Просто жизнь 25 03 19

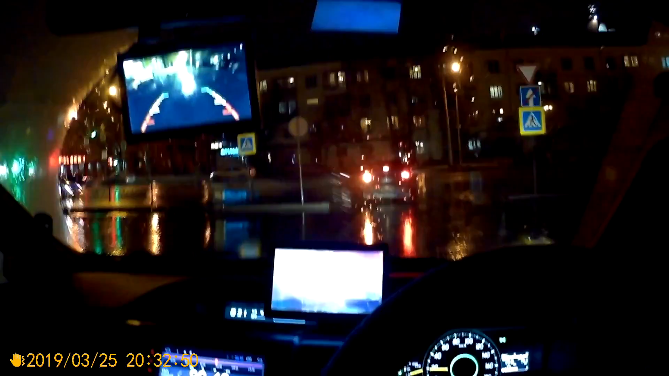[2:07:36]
Собаки бегают. Так, не вылезаем. А теперь вылезаем. Иди, тормозим резко.
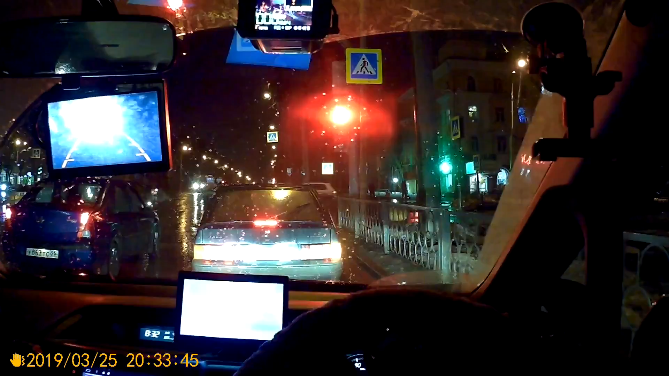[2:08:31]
Вот я вчера ругался, и надо камерой поснимать нахрен, в ГАИ отправить, блядь. Или надо, чтобы авария произошла, чтобы с правой поворачивали и налево перестраивались. И эти поворачивали, их долбить в бок. И все, и потом, значит, разбираться. Вот правильно, да, левый можно же поворачивать. С левого правой направо. Нет, блядь. С левой полосы направо поворачивают. По привычке.
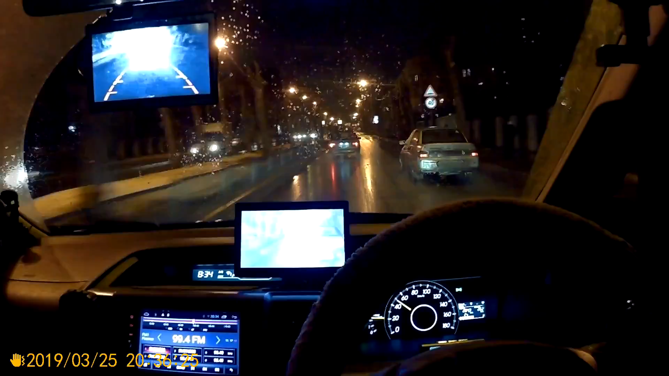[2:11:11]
Не заменишь на новый диод, так и будет. Недолго они ходят, проще обычной лампой накала подсветку номера ставить. У этого вообще он лобового стекла, что ли, нет, и бокового нет.
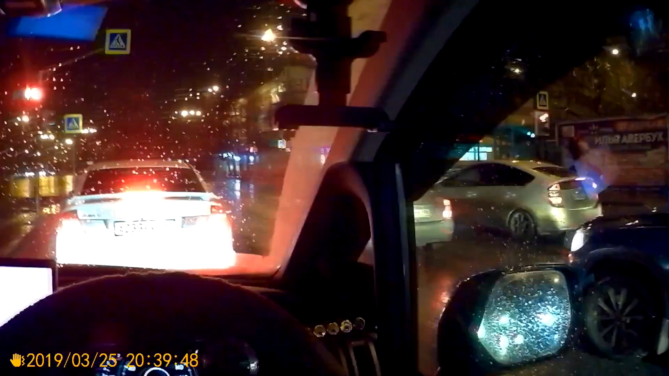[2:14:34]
Ничего, линксы хорошо чистят, стекло не мылят, не замыливают. Ну все, это ж Civic этот, блядь, нихера не едет. Куриная слепота, наверное, блядь, у нее там нахуй.